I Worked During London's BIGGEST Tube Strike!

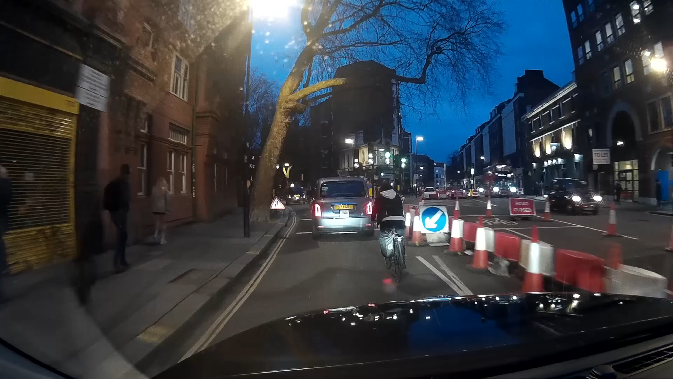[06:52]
Shrubland Road is a couple of turns on the right hand side. So I know we've just got to start heading out east. I opt to go up Rosebury Avenue and of course I'm greeted with traffic.
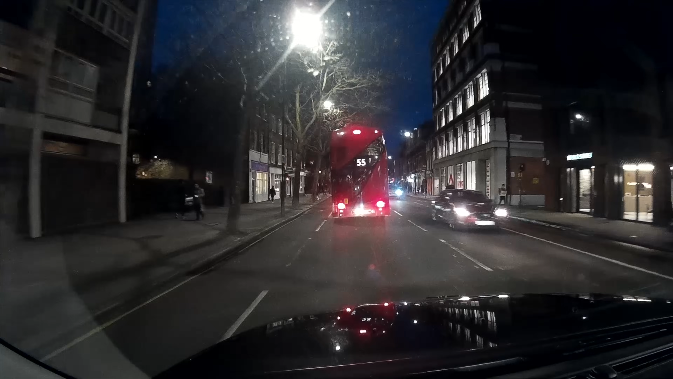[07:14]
From here we go into Old Street, I can navigate along this bus lane and to get the appropriate set over into Queensbridge Road.
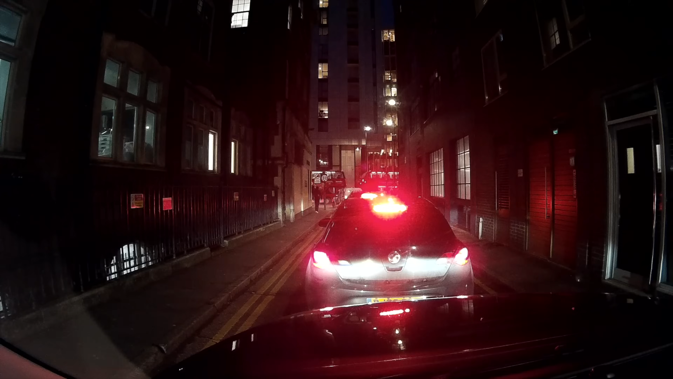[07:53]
From here we get ourselves over onto City Road,
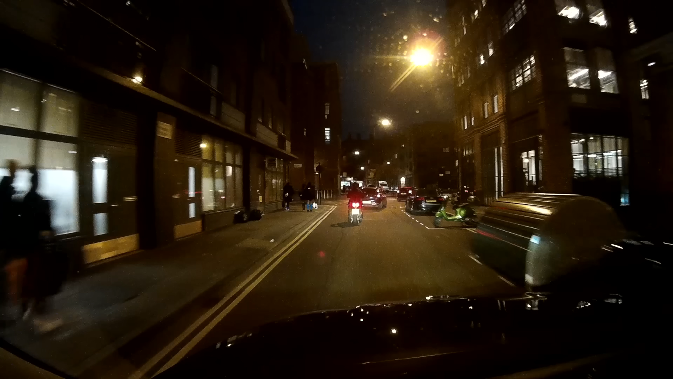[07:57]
Provost Street, Vestry Street, get ourselves a right into Bevenden Street, wiggle around over into Pitfield Street,
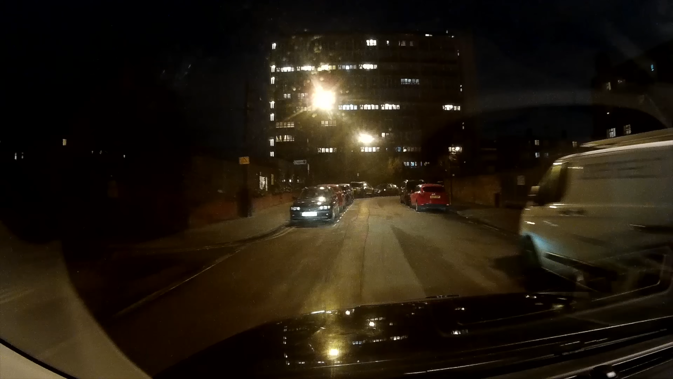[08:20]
I'll be completely honest I've never used this road before but there is a lot of traffic coming from the opposite direction who are picking up the Falkirk Street closure from their direction.
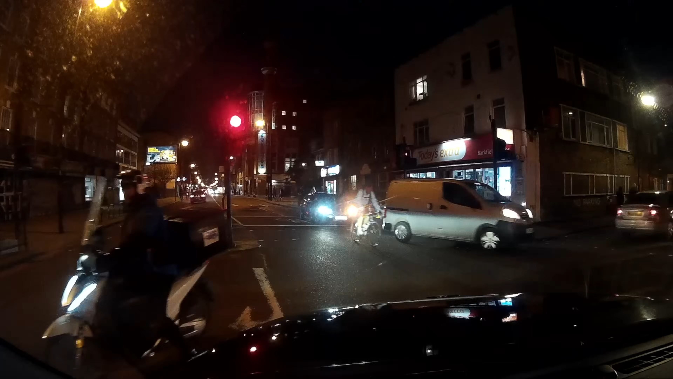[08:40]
get ourselves into Laburnham Street which sets us up neatly for Queensbridge Road.
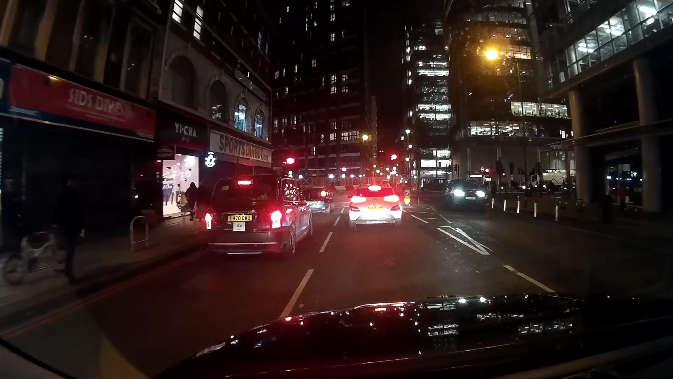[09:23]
busy on the way down so I'm able to drop him relatively easy. Taking the right turn which is only allowed for buses and taxis I head my way back into the city even further and just by Aldgate station I pick up this gentleman who wants to go over to Covent Garden, specifically Shelton Street. Now it's certainly a bit of a schlep but it's beautiful because it gets me right into the action of the West End. So to do this the immediate obstacle that comes up in my brain is how are we going to navigate Bank Junction as we can't go through it at this time, we can only go around it.
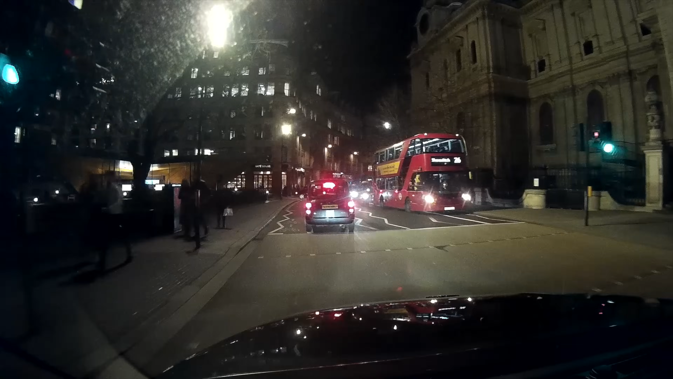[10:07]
From here we lead our way into Ludgate Hill where the traffic builds up once again.
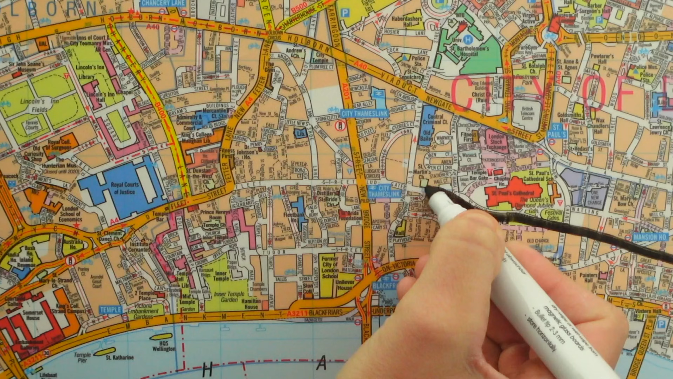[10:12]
While sitting in the traffic lights at Ludgate Circus I'm quite astounded by how many people are out and about on the streets and then I have the realisation that normally all these people
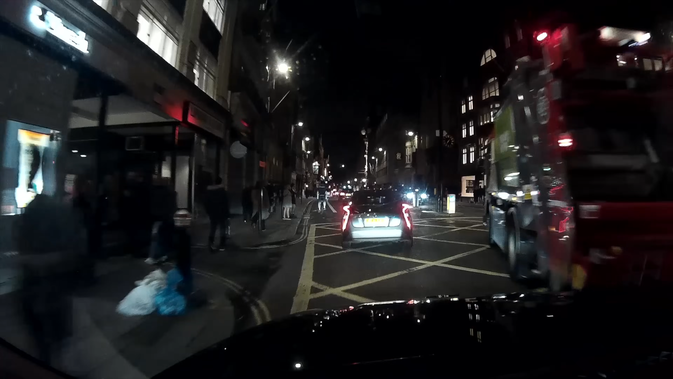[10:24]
would be underground and it's like being able to see through the layers of the earth and amazing to see everyone going about their own different ways that they would normally be completing via tube train. Not wanting to navigate the disastrous remodelling of the old witch, I have a little shimmy through Lincoln's infields and as we go up the west side soon realise this isn't much better either with the traffic from Remnant Street queuing round into the square.
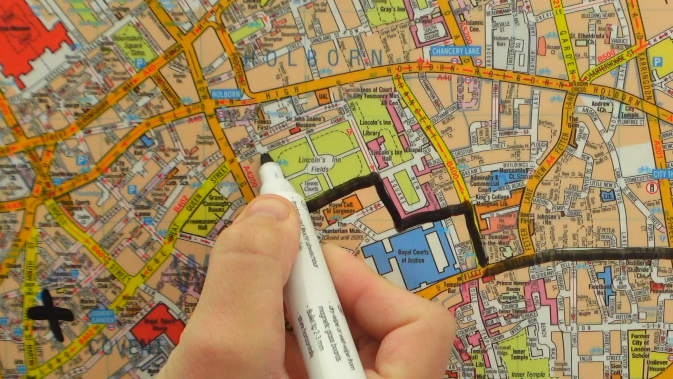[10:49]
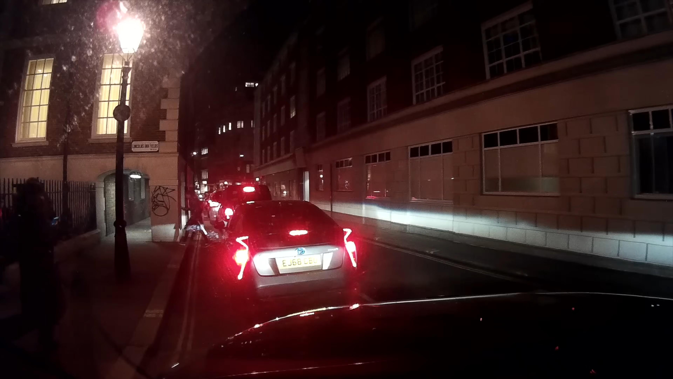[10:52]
Once we get ourselves through a few phases of these traffic lights we manage
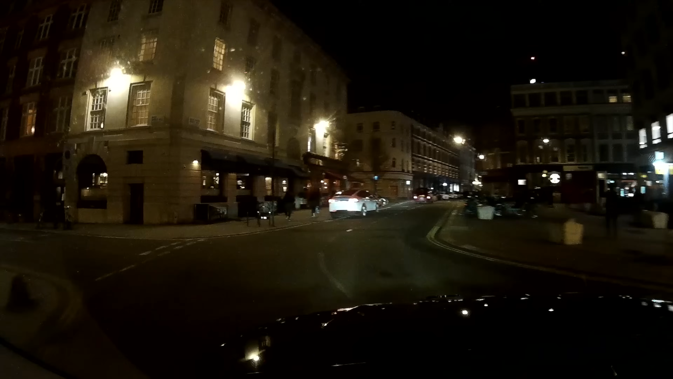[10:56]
to get over into Great Queen Street and we're pretty neatly set up for Covent Garden.
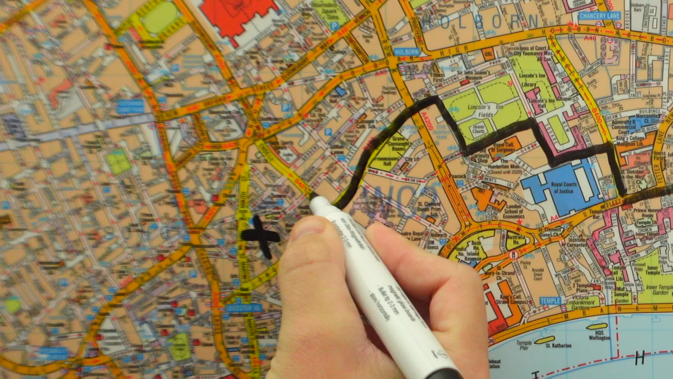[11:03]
Fairly clear at this point I'm able to set him directly on the corner of Shelton Street and Mercer Street and not having to venture that much further into the west end I managed to pick up these gents on Upper St Martins Lane who want to go to Paddington Station.
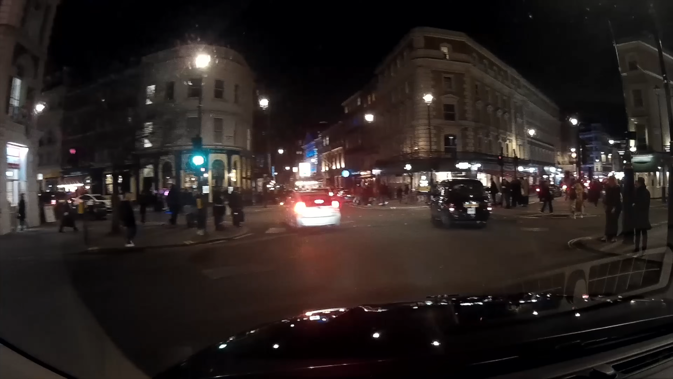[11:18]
This can be a bit of a finicky route and especially if it's quite busy in the west end but thankfully for some strange
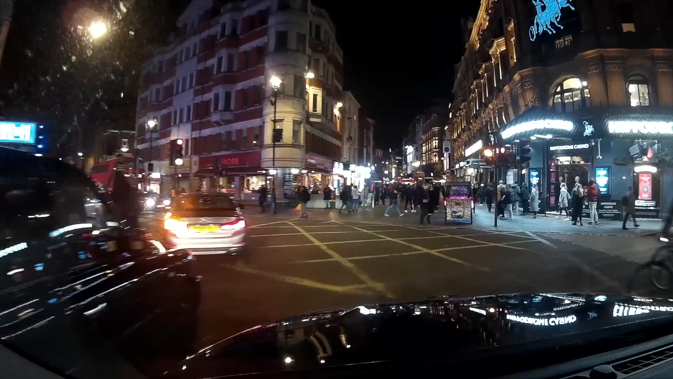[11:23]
reason at this time there's not much traffic around nor is there many pedestrians on the street. We get a left into Shaftesbury Avenue and Shaftesbury Avenue
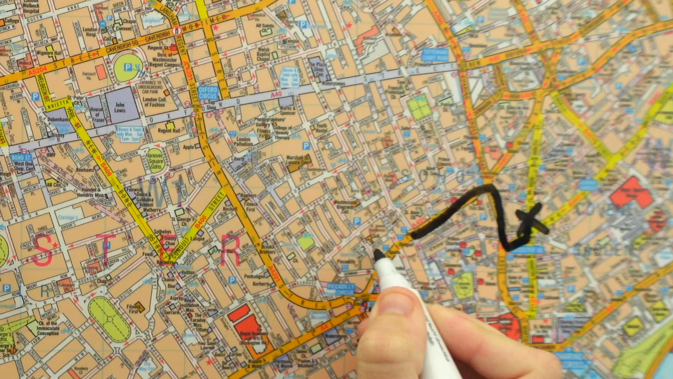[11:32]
is actually closed for the whole duration of but at this point I know I
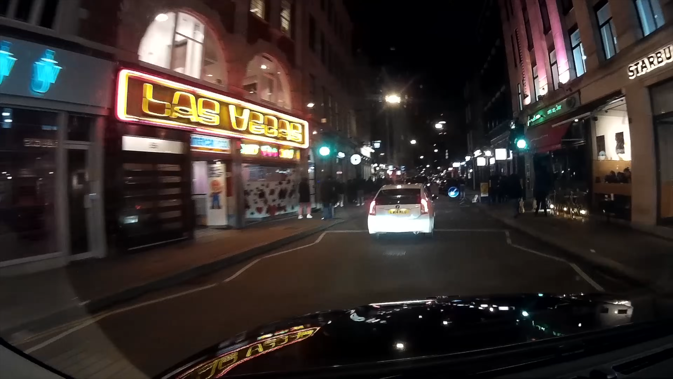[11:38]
can get the all-important right into Wardour Street. Wardour Street then very neatly sets us up to get us Knoll Street which gets us over into
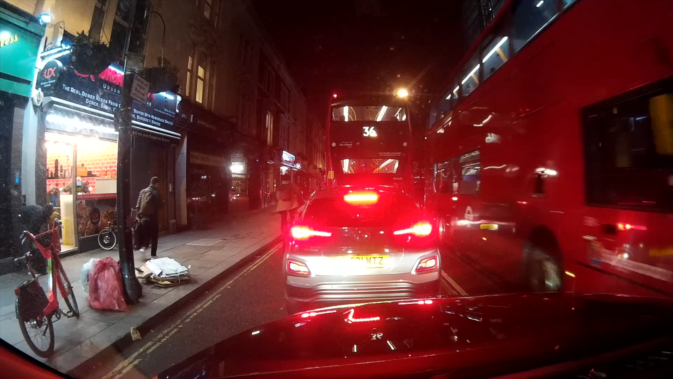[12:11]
And whilst we're on Prairie Street just look to the right at how many people are trying to get on the buses.